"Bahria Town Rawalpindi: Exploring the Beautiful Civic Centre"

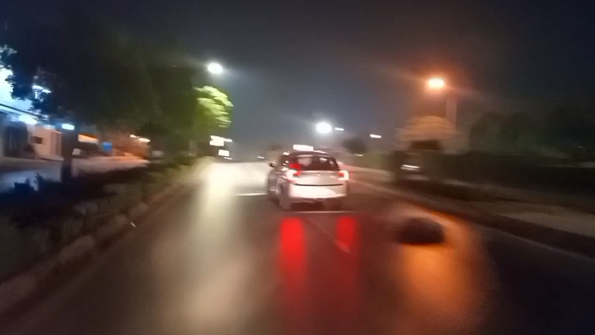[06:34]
इस टाम बहरिया को बहुत अच्छा सीन होता है बहुत मज़ए कैसे रोड्स और खाली ऐसे रोड्स लगते हैं